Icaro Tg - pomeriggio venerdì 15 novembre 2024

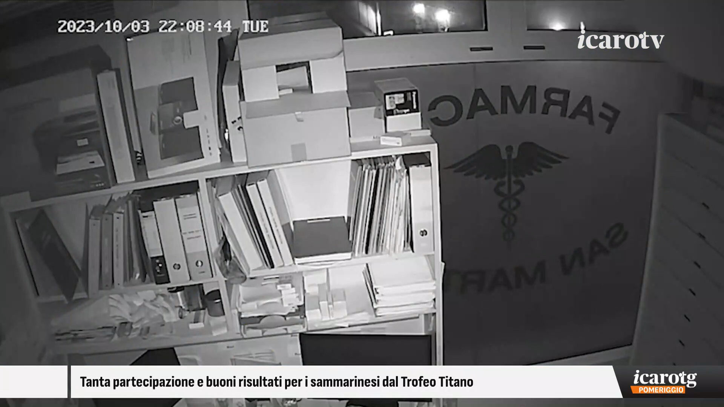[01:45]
È scontro sui filmati della farmazia San Martino che per la procura di Rimini sono la prova della colpevolezza di Luis da Silva, mentre per la difesa rappresentano la sua innocenza. Sono due i video al centro dell'indagine.
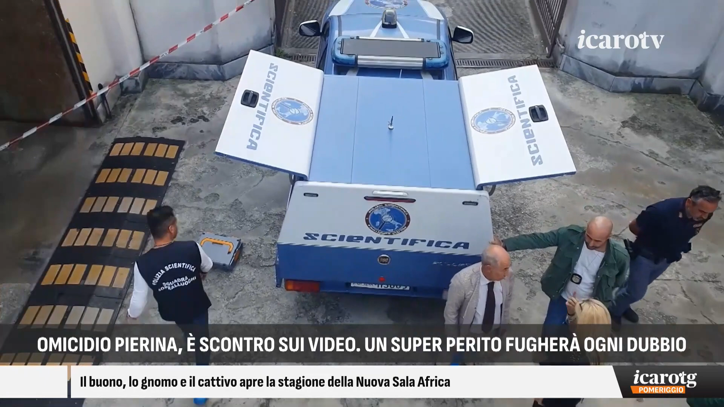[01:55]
Il più celebre è datato 3 ottobre 2023
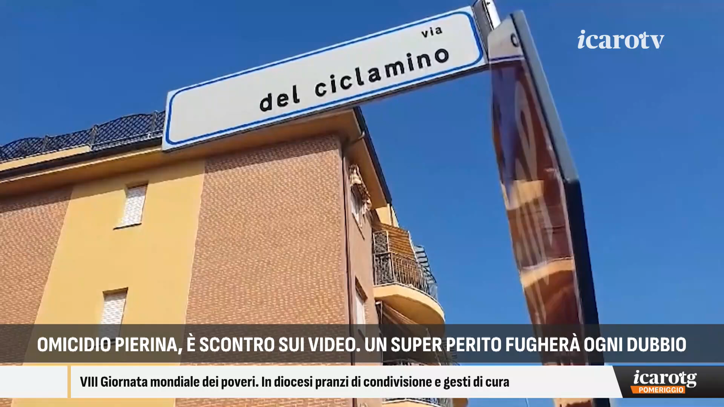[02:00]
e per l'accusa mostrerebbe il senegalese transitare davanti alla
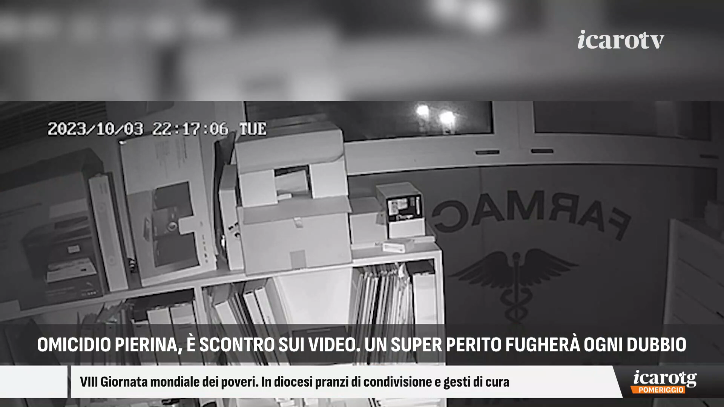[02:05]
Camp 3 alle 22.17 e dirigersi verso il civico 31 di Via del Ciclamino dopo aver ucciso Pierina.
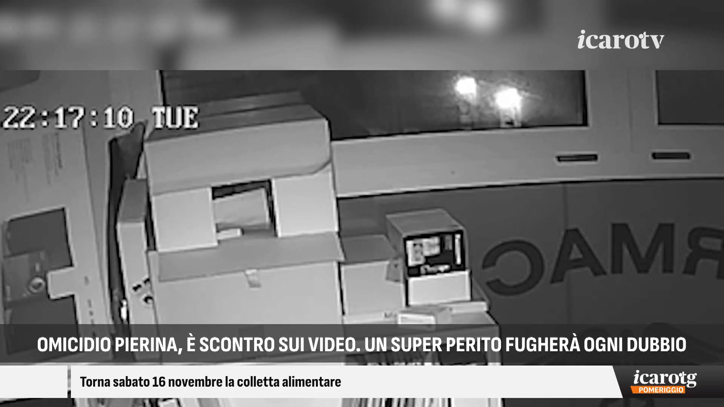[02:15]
Diversa è invece la ricostruzione che ne danno gli avvocati di da Silva, Reario Fabri e Andrea Guidi,
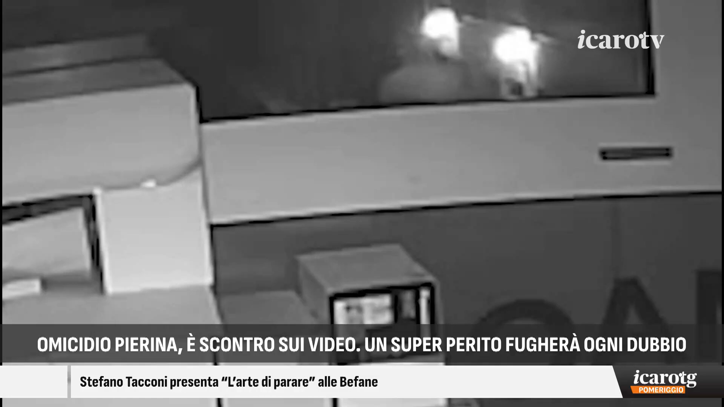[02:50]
ma di riscontrare degli elementi di somiglianza nel soggetto a sinistra del filmato datato 30 settembre 2023, quali gli domandano i poliziotti e lui risponde i capelli brizzolati, la camminata, gli occhiali e la tracolla del marsupio appoggiata sulla spalla destra,
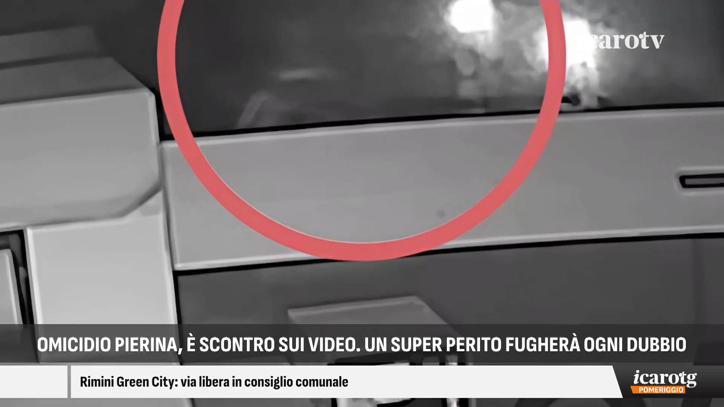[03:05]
dove la porto io di solito. Ad occhio nudo, la valutazione dei due video rimane particolarmente complessa, se non impossibile.